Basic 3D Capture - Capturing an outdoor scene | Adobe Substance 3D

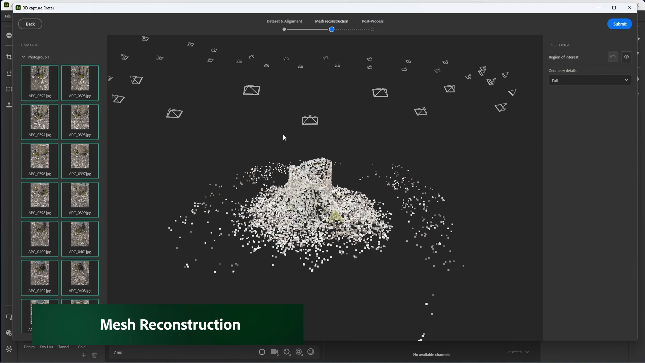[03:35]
Here in the 3D view, you can see that I have a point cloud.
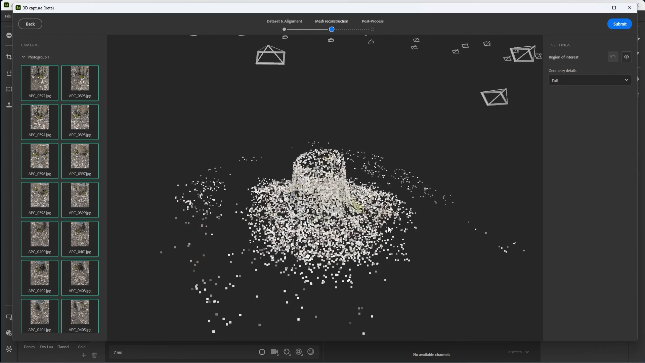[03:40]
Now, if the data set is aligned correctly, this point cloud should pretty much represent the scene that you're trying to capture.
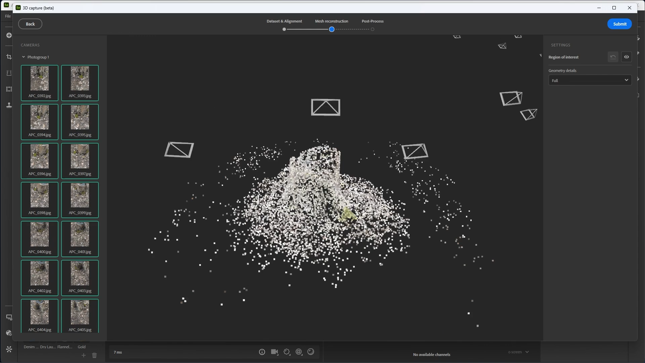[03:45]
And here in my case, I can clearly see my tree stump as well as the ground.
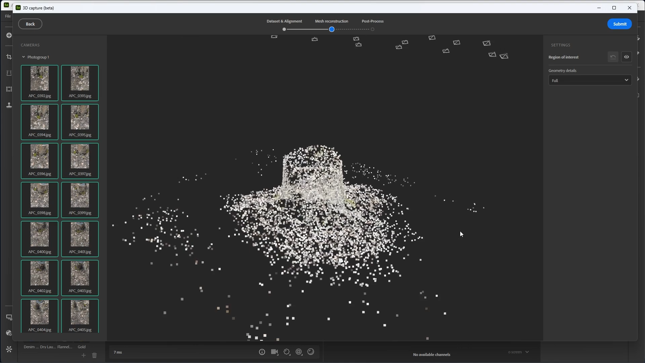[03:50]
Now you'll also notice that we have a series of cameras here that were created during the reconstruction process and derived from my photos. I can click on the camera to look through it right here in the 3D view and then hit the F key on the keyboard to refocus the 3D view.
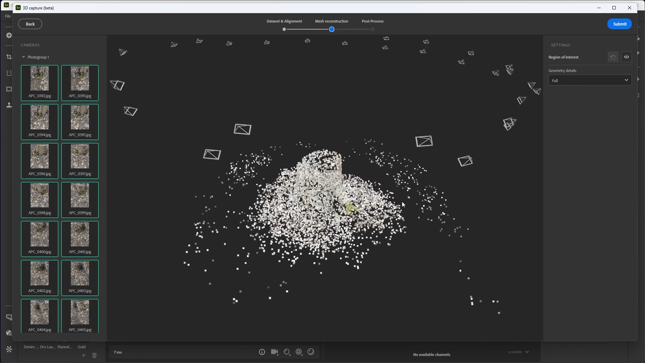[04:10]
Now looking at the scene, I can see that I have a few stray points. And here I can come over to my region of interest and click on the Show Bounding box. The bounding box is going to encompass the entire point cloud in my scene, and I can use this region of interest to crop out any of these stray points that I do not want to include in the mesh reconstruction. So now I'll just grab hold of one of the axis handles and just drag it inwards to crop out some of those stray points. And we'll do this here on all sides.
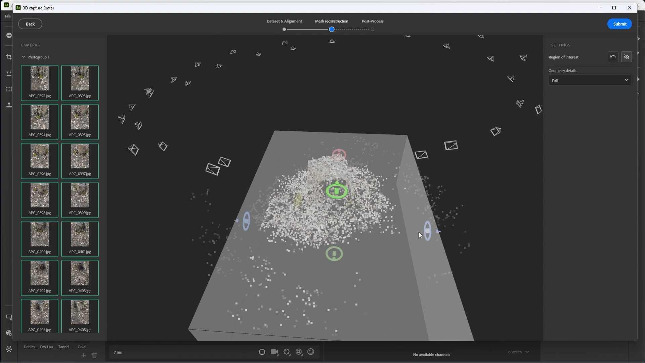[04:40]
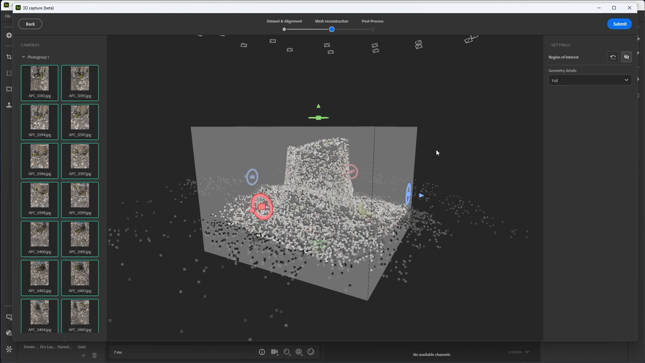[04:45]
This looks pretty good, and now I am ready to go. For the geometry details, I have a few options here.
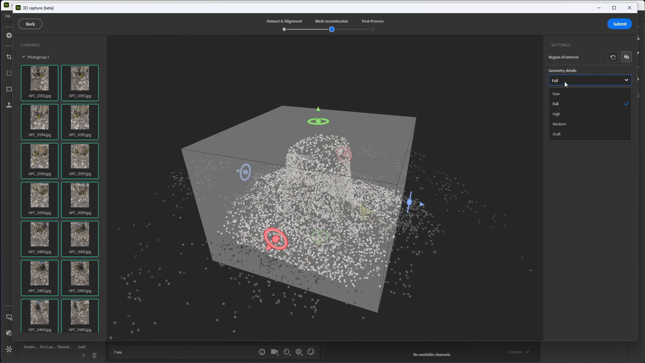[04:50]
I'm going to keep this set to full, and now I can just come over to the Submit button and click Submit. Substance Sampler is now going to be processing the mesh,
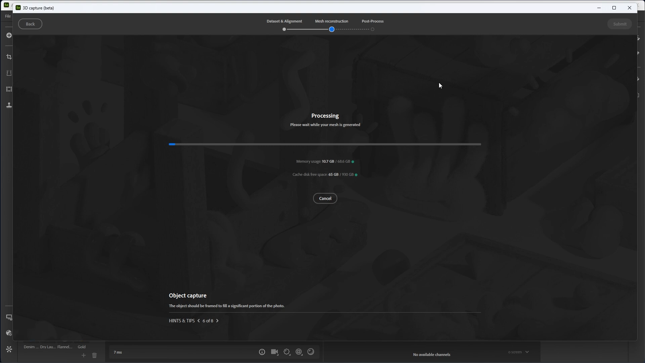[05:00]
and this processing is happening local on your machine.
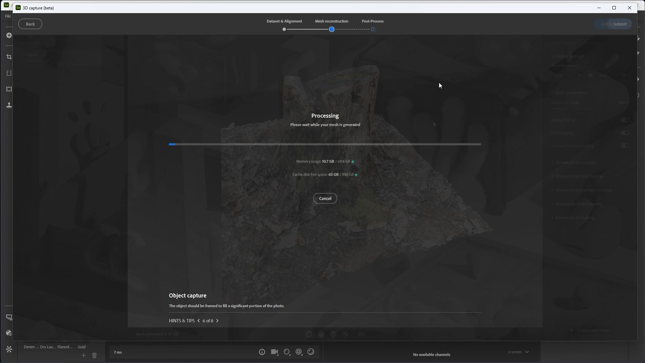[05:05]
Now we have the post-process phase. At the bottom of my 3D view, I'm able to look at the mesh as a solid, wireframe, or check the UVs. Let's jump back to the material mode, and I can click the Add to Project button to send this right into a sampler project. However, we can choose to process this mesh as a new version, so let's check out the post-process settings. Here I have my asset resolution. I'm going to set this to 4096 by 4096.
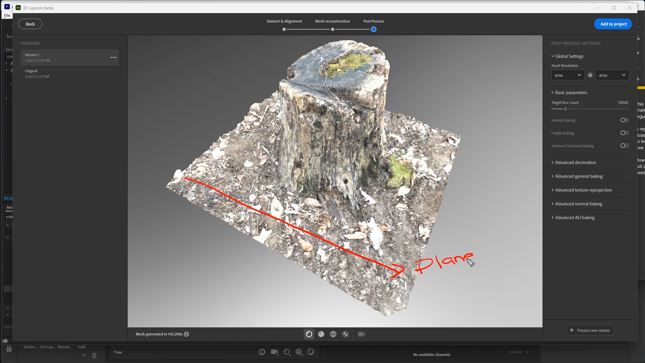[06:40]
Triangles will be larger depending on the surface regularity. A regular surface is a plane, so if your surface is a closed plane, the decimation will create larger triangles as less detail is needed, such as with the ground in this tree stump example. However, an irregular surface, such as the tree stump itself,
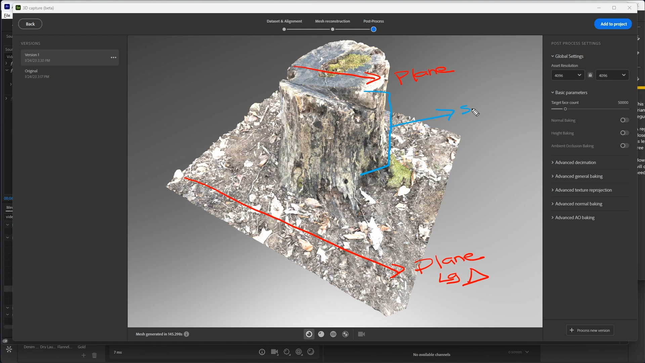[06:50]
will create smaller triangles because more detail is needed. You can experiment with this setting. In my case, a value of 0.2 works very well for this tree stump.
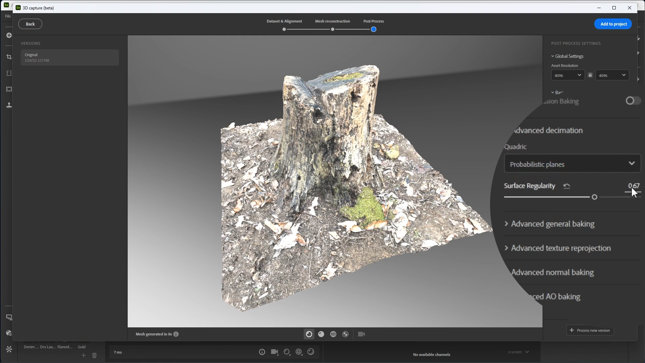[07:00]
Now that I have this set, I can click the Process New Version option. This is going to generate a new version of my mesh based on any of the baking and decimation settings that I have. It's also going to retain over here on the Versions tab my original mesh. The Post-Processing tab allows me to work with different versions and experiment with different baking options.
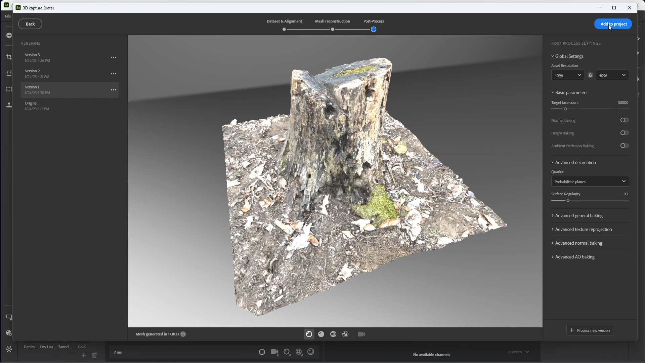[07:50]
So now that I finished the process of decimating the mesh, as well as reprojecting the textures, I can add this right to my Substance Sampler project, once again by clicking the Add to Project button.
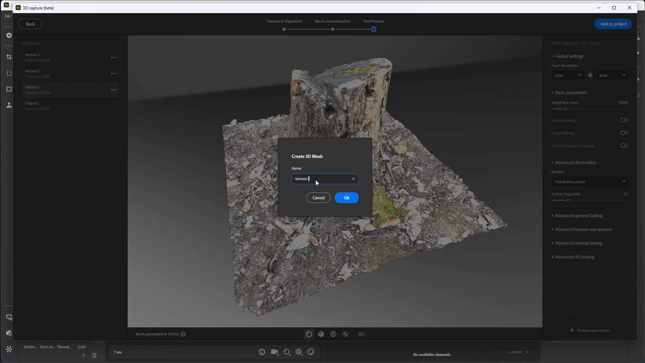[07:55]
So here I can name this mesh, and I'm just going to call this Tree Stump, and then click OK.